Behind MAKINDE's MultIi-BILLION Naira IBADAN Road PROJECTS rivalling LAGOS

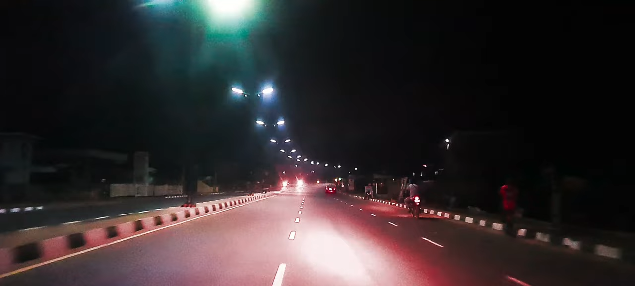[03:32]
label a pata rule this commission by our state governor show you maki day another striking feature is that this was already when lighting already you can see the street lights already on this road just immediately after being commissioned and this is it after is in commission wide enough for vehicles and also the
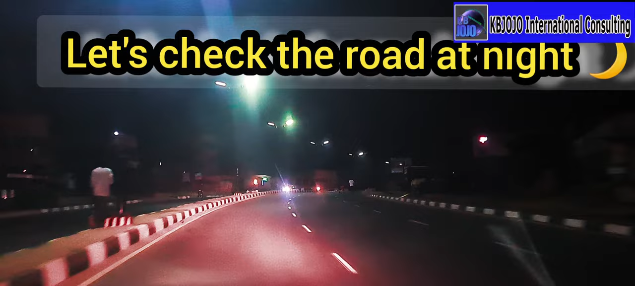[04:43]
today uh is the commission on 16th of february and this is the night of 17th of february the sunset the night of 7th of february 724 and you can see how the road looks very much like very good roads uh that links from avatar to new garage to via akala expressway is very good what we did and is it actually brought to one of the roads we constructed by our state governor and this is actually to give a
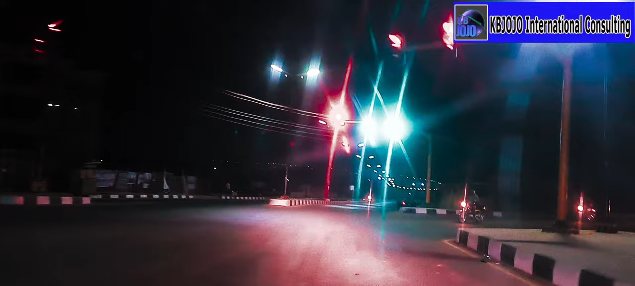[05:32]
of the road and there's also uh street lights for uh motorists to
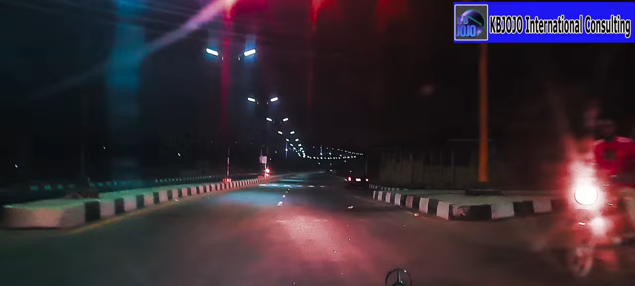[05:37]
follow the regulations and they observe the uh the traffic regulation as well this is very important and that it's good to enjoy to ride live at night this is it a color uh way ended and now we are now on to challenge which